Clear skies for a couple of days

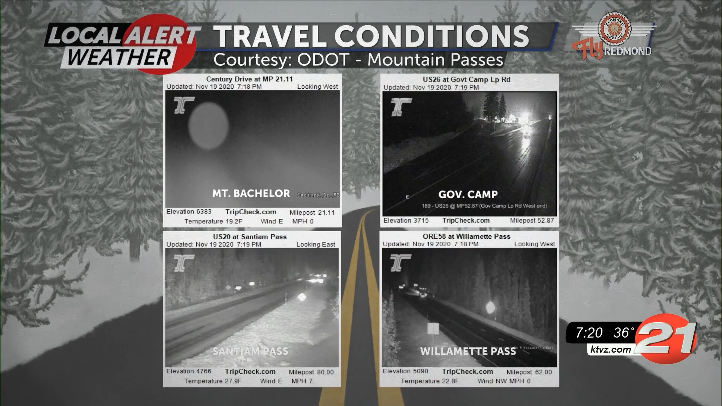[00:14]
We have not seen out that road for quite a while. The rest of them have calmed down. The rest of the cameras, I should say. And Sanion Pass is the last one that we can see actually some snow still on the road. The rest have cleared up and should be drying up tomorrow.